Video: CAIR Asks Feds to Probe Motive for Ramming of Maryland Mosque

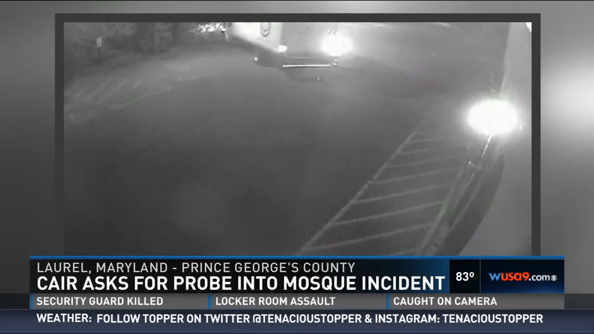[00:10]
On Monday night, you see this truck here pulling into the parking lot, well it backs up into the mosque right there, then it's going to pull forward and it's going to hit the building a second time before driving away. Now CARE says this is one of many incidents reported against America's Muslim community that have happened in recent days.